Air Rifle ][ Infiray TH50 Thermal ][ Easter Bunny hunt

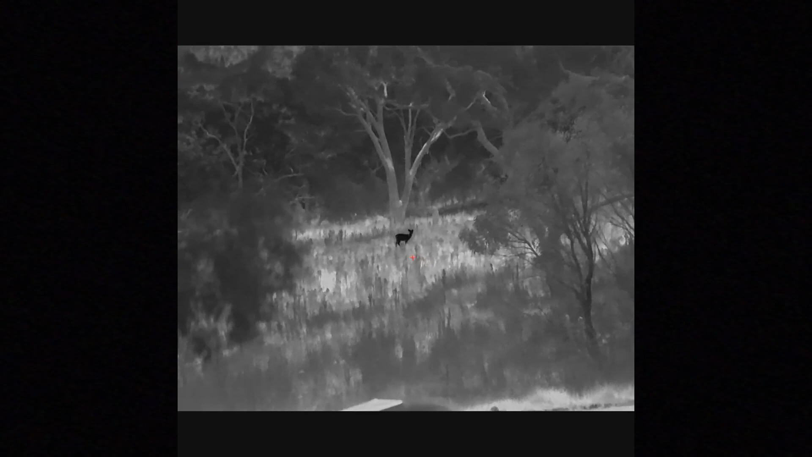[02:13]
Put the scaven on to test it. Just looking back across the main road. Well main road. Across the road that my property board is on. And here's one. Actually looks like it's heading this way. So. We'll wander up the track. See what I can find. Worst case. Here's he's coming this way.
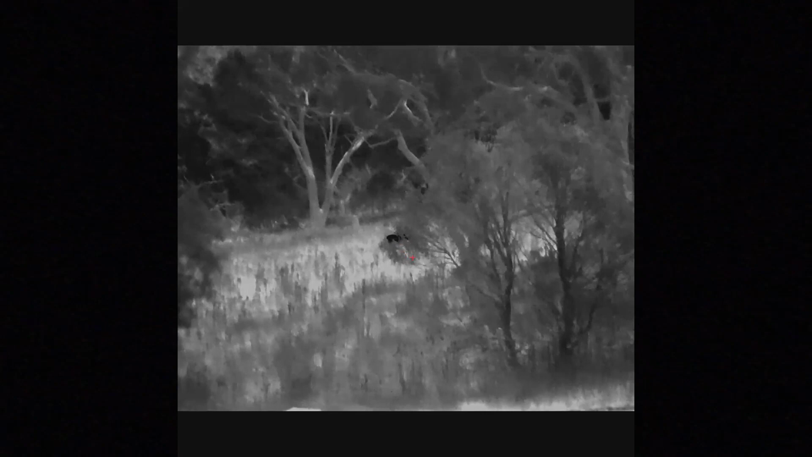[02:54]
I'll turn it up and we'll walk up the road and see what I can see.
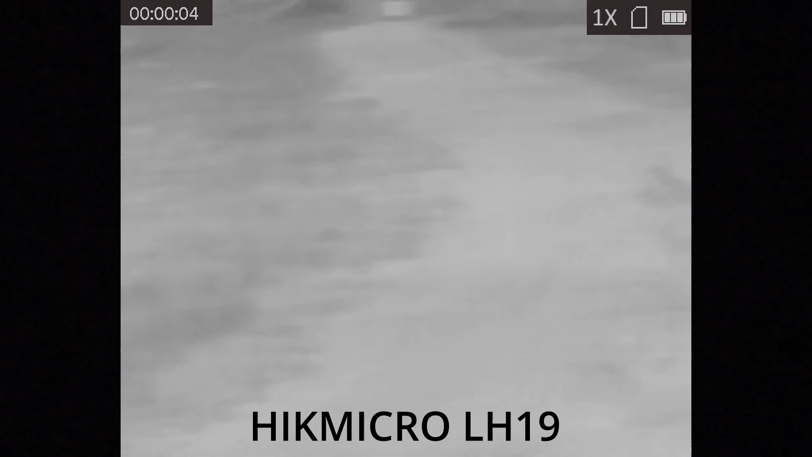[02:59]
Let's give this a shot. Do a bit of wander and a walk.
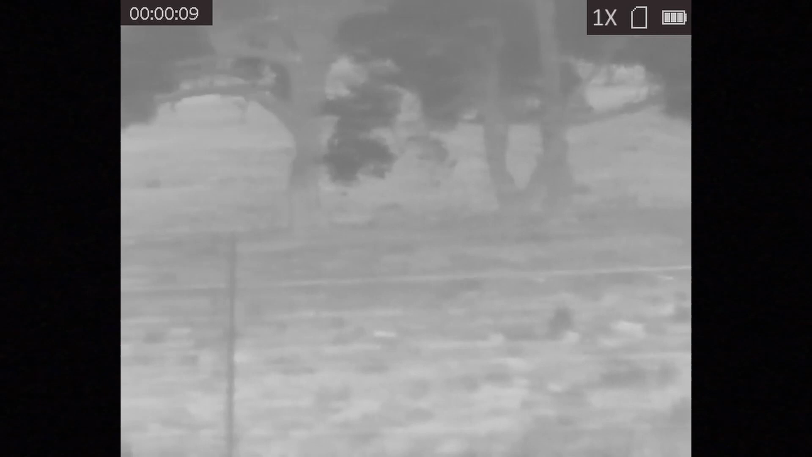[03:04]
Something different. So that's. Two rabbits over there in close. There's a kangaroo over there on the back right. Probably three kangaroos to the left of that. I'm using the Hick Microw but once you've used it for a bit you get used to what everything is.
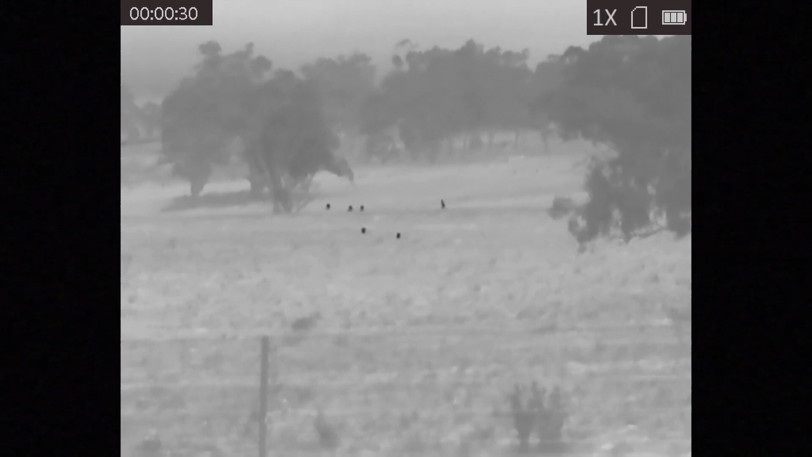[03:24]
That's the Maldi Amarok. There's another kangaroo feeding just behind that.
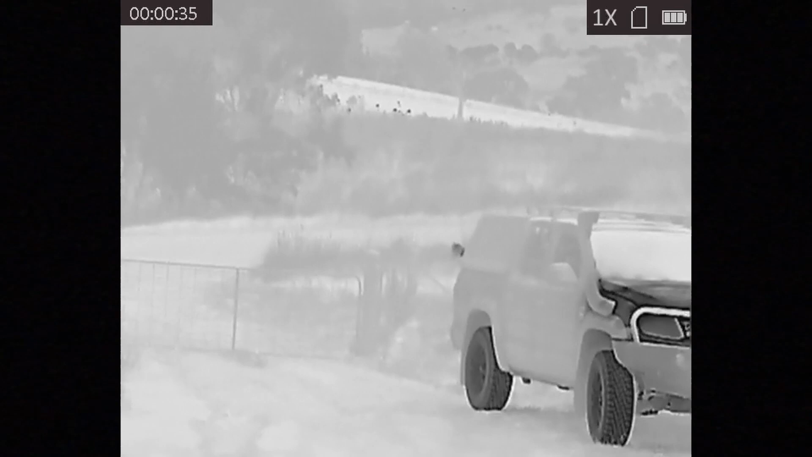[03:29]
That deer is on the other side of that road somewhere.
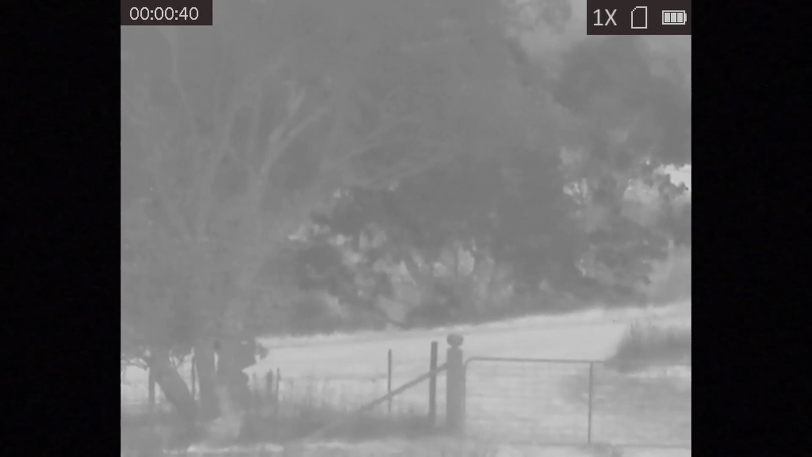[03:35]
Oh it could be him moving down further. Anyway.
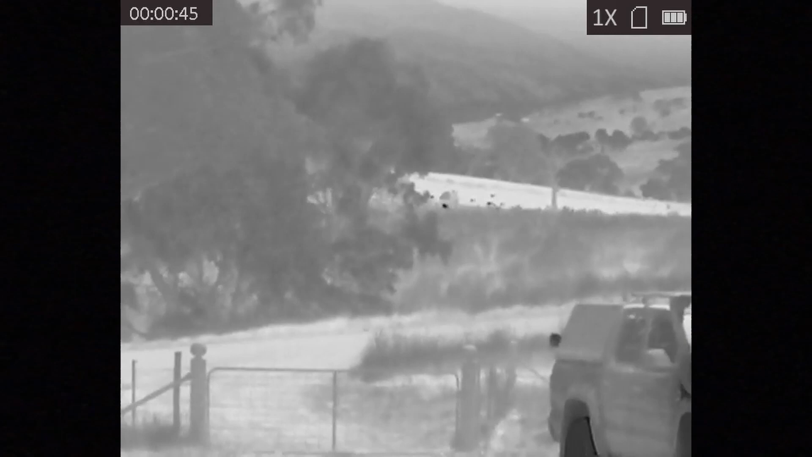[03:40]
We'll see. Trying not to give everyone dizzy spins.
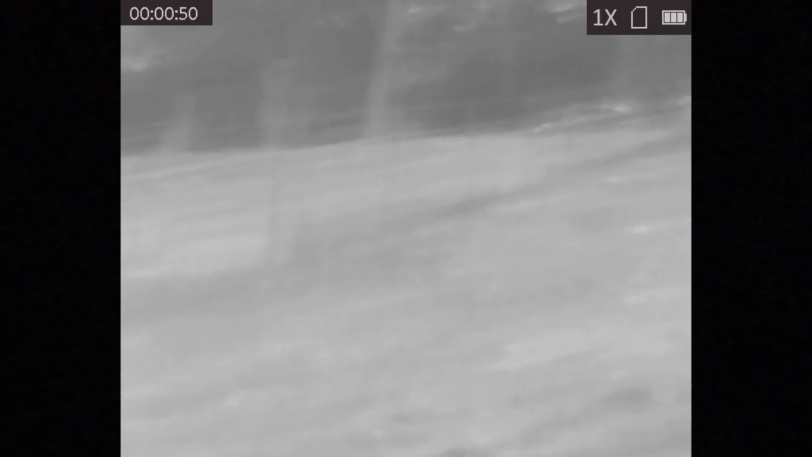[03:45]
There's a kangaroo's way down the back.
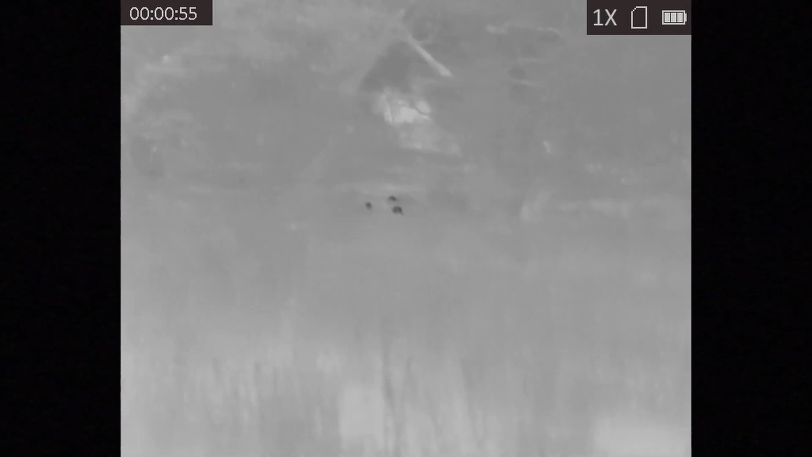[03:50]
I'll just wander up here a bit.
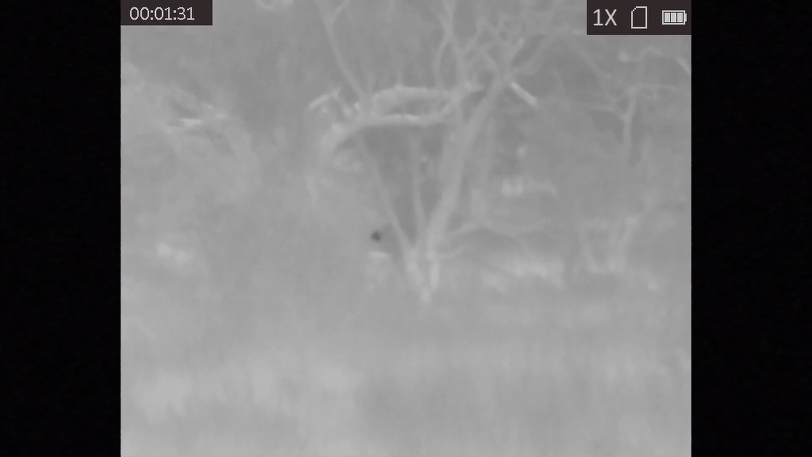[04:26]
Something down in there. I'll poke up a bit further. Slowly.
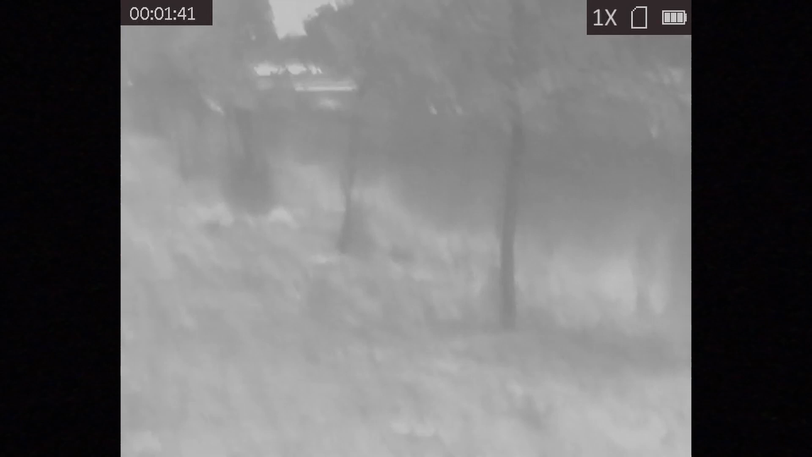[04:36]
Until we can get about.
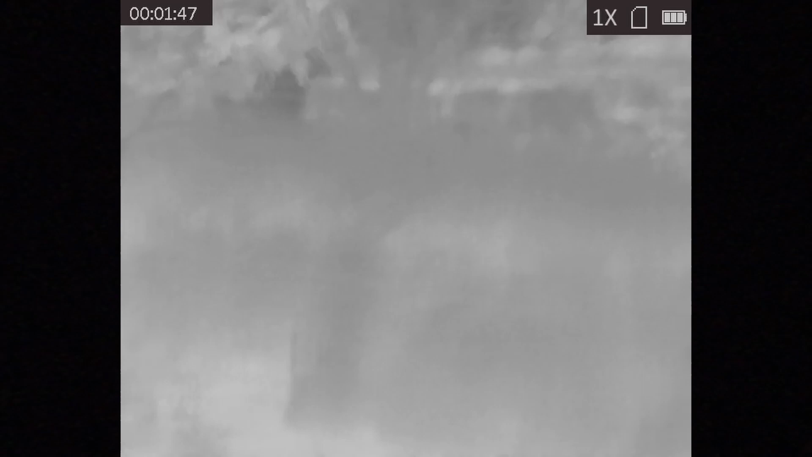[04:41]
Vantage point. To look back.
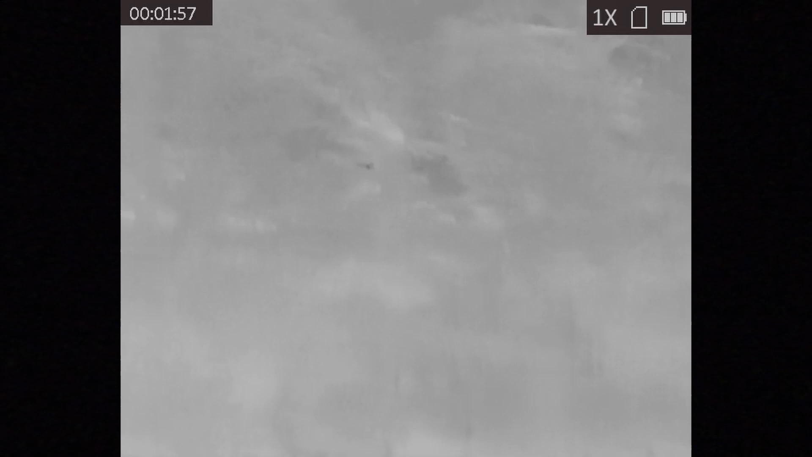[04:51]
They're not running into anything. Like this tree. Kangaroos. Give a chance. Give a chance.
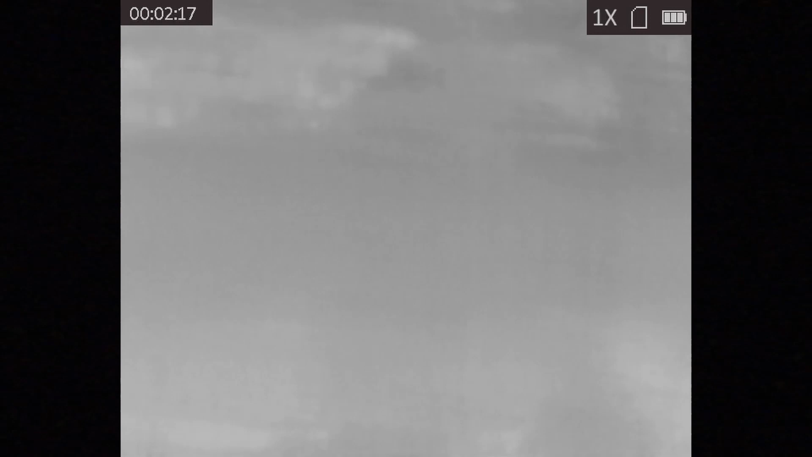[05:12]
They just kangaroos as well.
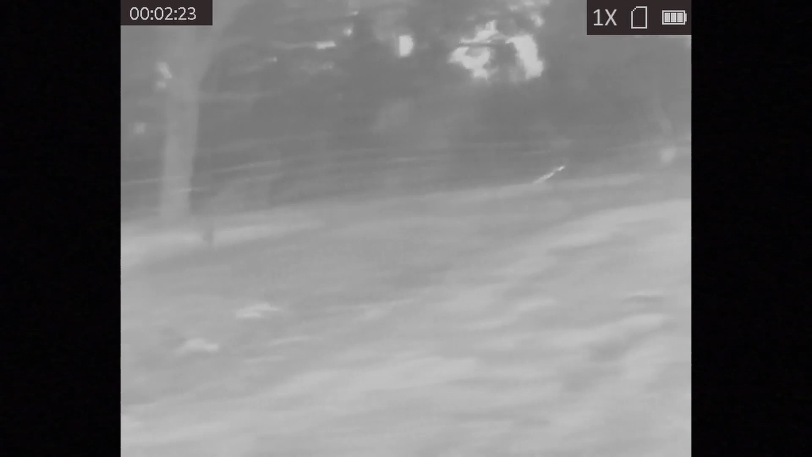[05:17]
I'm purposefully not. Dicking around with the focus. So it's going to look.
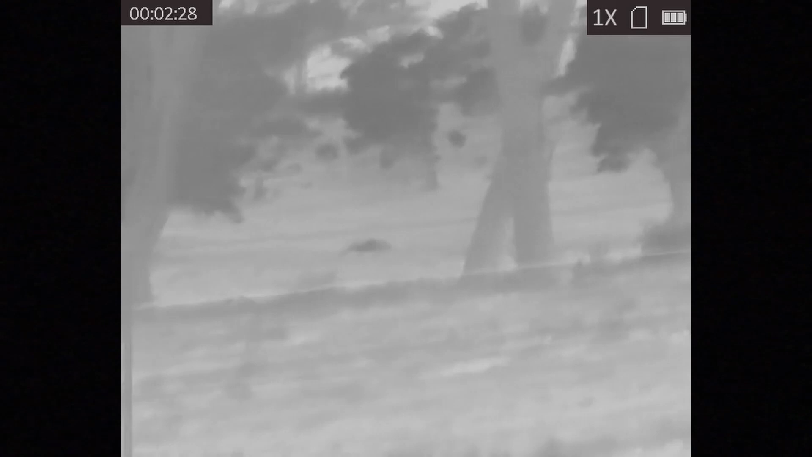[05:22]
Pretty shit. Like it's pretty cool.
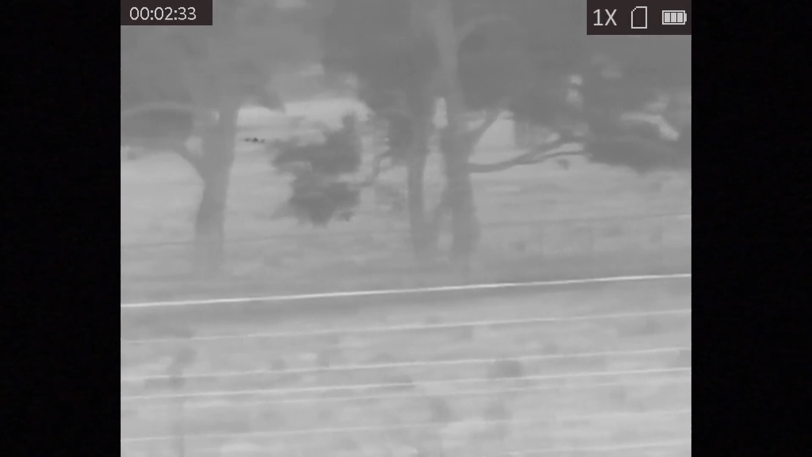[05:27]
And two rabbits. Still there. Kangaroos. Anyway.
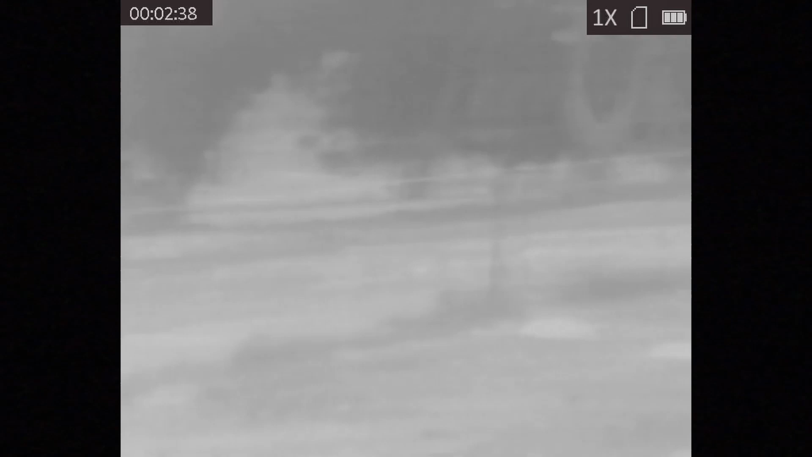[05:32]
That's enough dribbling. There's still something there. There's still something there. I'll stop this.
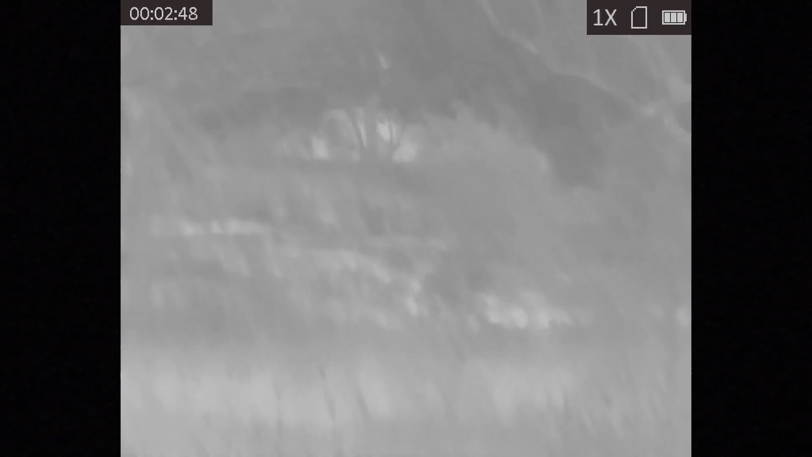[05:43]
I could probably fix this with a bit of playing around with settings but. Might have to dick around with contrast and stuff.
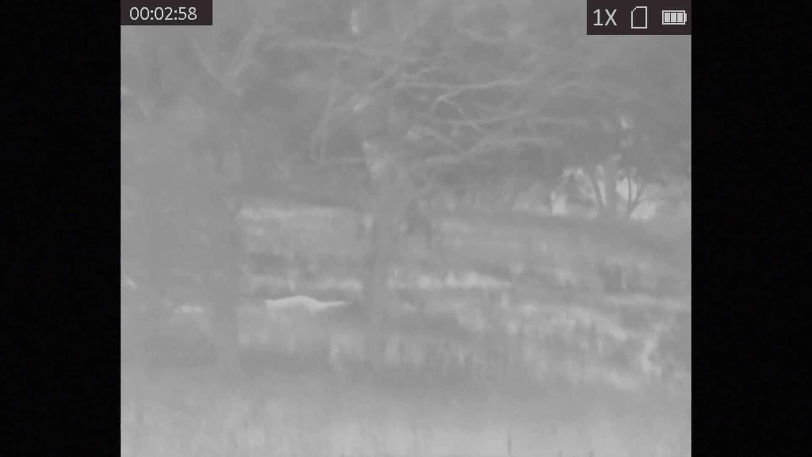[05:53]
Alright. I'll have to play a bit. And come back and check back in in a bit. Hopefully when I found something.
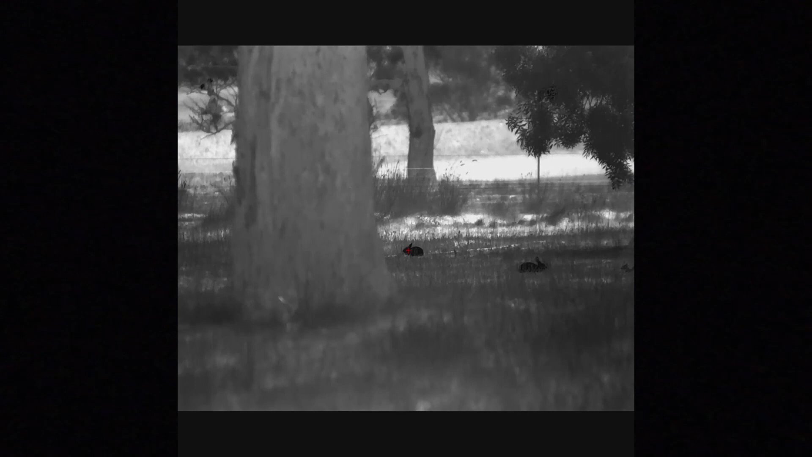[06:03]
Oof. Try that again.
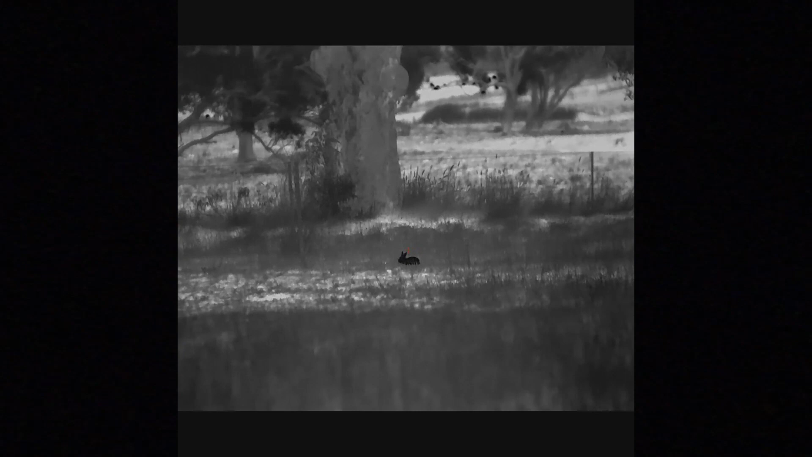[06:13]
That's a bit better. Just shot. I'll come back to him in a bit.
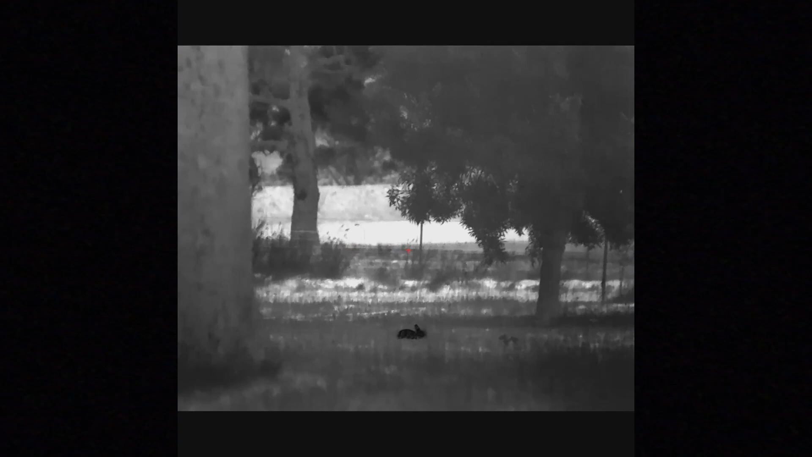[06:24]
Just trimmed his nose.
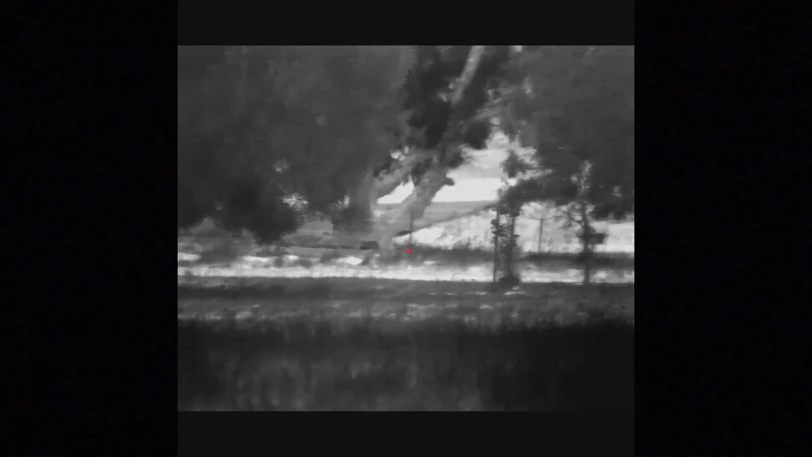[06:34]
I don't know why this guy hasn't moved yet.
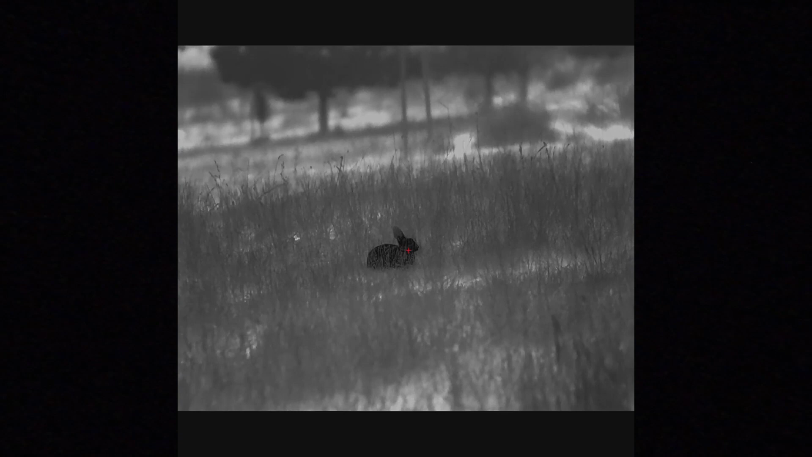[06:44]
Let's see how this goes. Helps if he's cock it. Does that help?
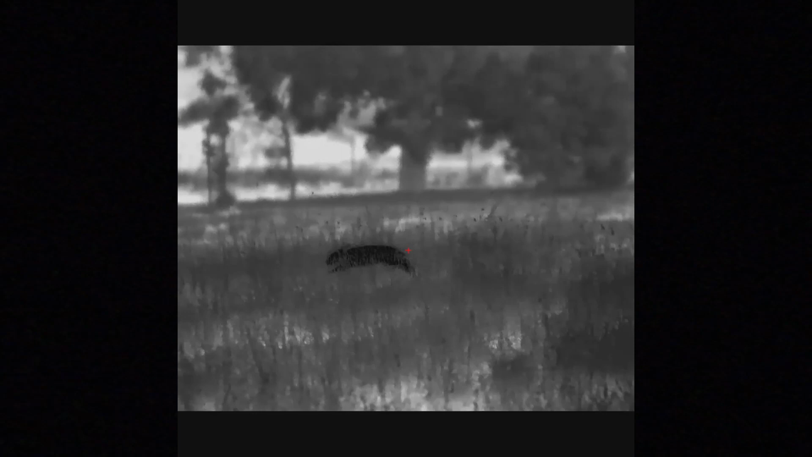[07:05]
I don't know what's going on. That's the one I've clipped the nose off before. Seriously.